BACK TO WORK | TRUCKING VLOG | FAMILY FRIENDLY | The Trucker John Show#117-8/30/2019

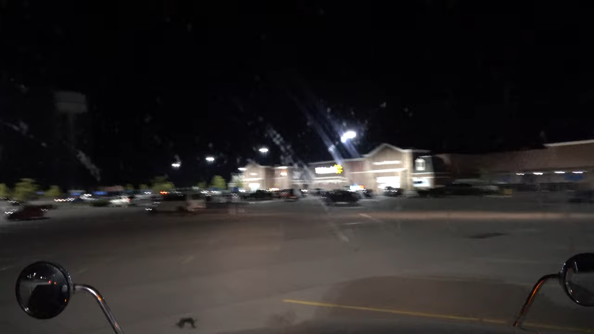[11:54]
decided to make a pit stop here at the Walmart in Potsdam.
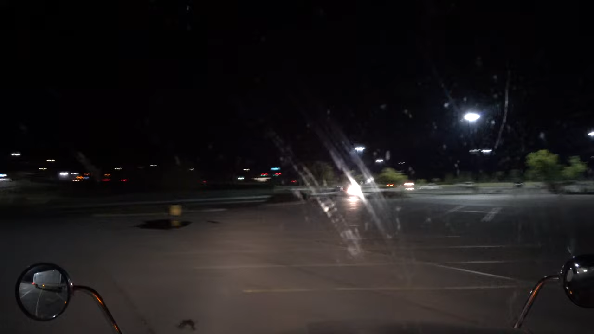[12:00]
Get some groceries in the truck.
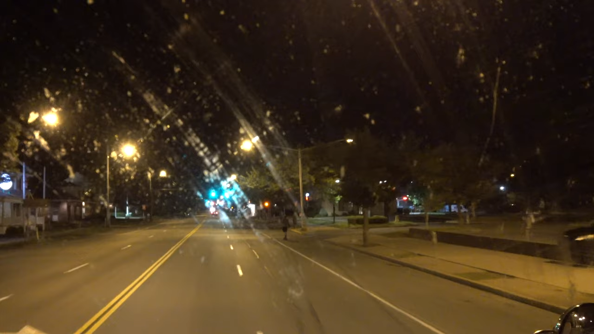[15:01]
Alright guys, we just got over to the Vermont side of the ferry crossing.
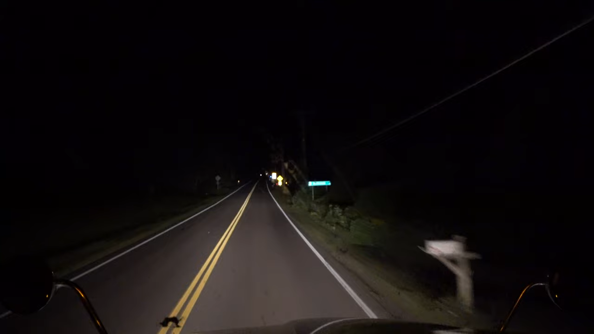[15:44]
Yeah, we're gonna try to make it back over here to the ferry, get on the ferry, and get across the lake tonight. So I have a feeling it might be kind of busy around here tomorrow afternoon, being Labor Day weekend.
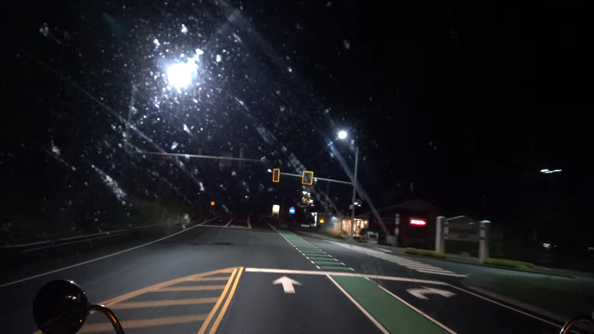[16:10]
Okay, we are in Waterbury. Just about to arrive at our delivery here. It is 1:57 a.m.
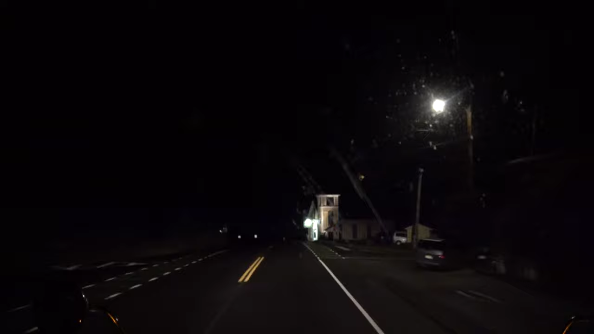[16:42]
let's see what happens here. There's a prime truck at the bottom of the hill.